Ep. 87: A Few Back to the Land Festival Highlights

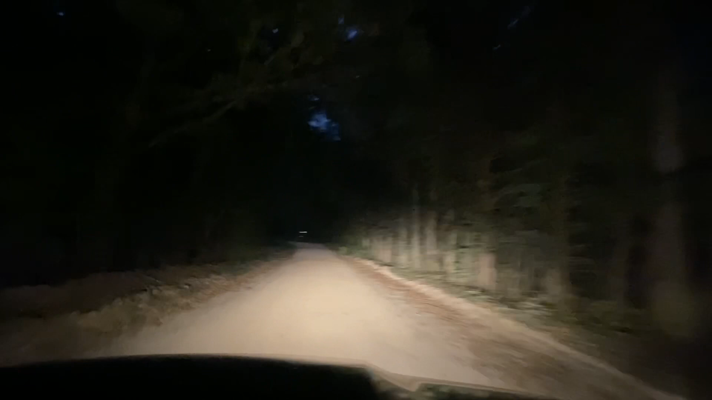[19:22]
um, Grumpy Acres and Hacks for the Homesteader and, um, Permanpasture Farm. And I'm just going to tell you, this road is sketch. And I feel like I'm in a Blair Witch project. I don't know how Randy feels about this, but this is like a one lane road. We're expecting to see Chupacabra running down through here or Bigfoot or something. And I know it looks more daylight, but it's actually not.
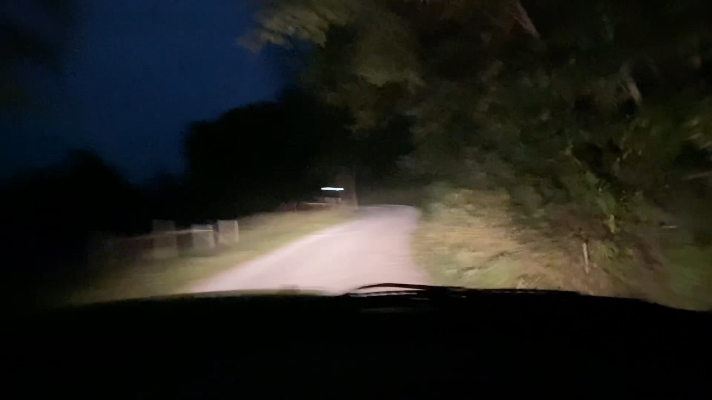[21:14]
But the GPS says it'll take us eight minutes to get there. I don't think it's getting narrower again. All right. And we're back on a dirt road. A red dirt road. This is like a country song, isn't it? Isn't there a country song, red dirt road? God, I hope there's like people at the end of this road that we know.